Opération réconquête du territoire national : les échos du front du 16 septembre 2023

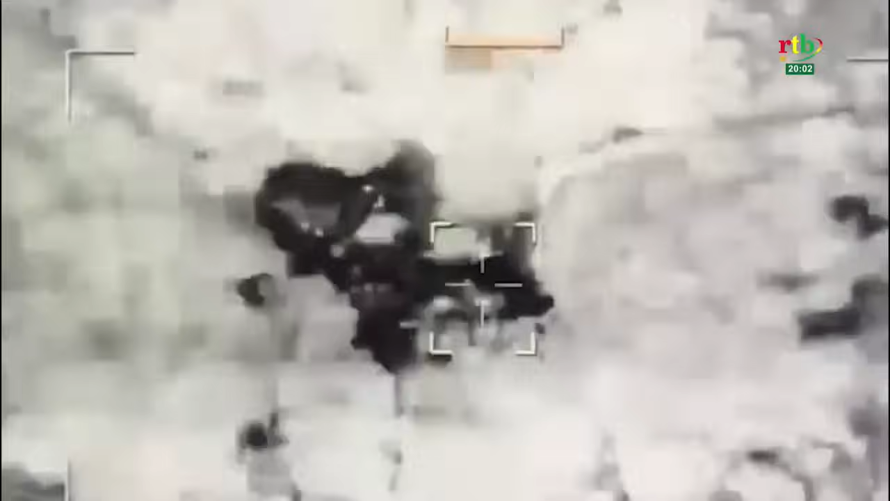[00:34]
C'est là qu'ils sont verrouillés par les vecteurs aériens des forces armées nationales et frappés avec succès.